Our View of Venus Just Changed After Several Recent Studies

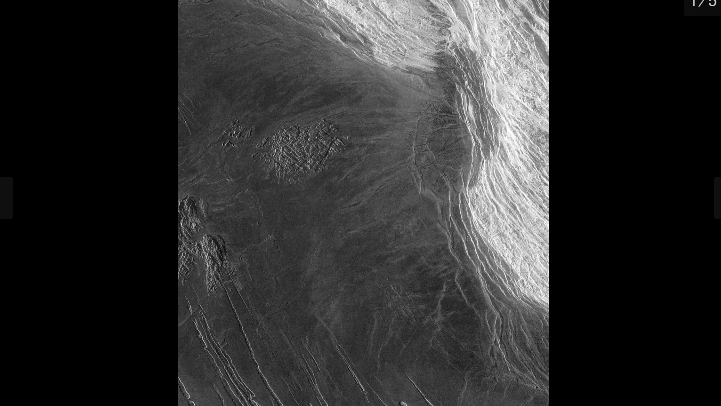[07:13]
Here's a picture of Maxwell Montes that sort of shows us how all of this looks like.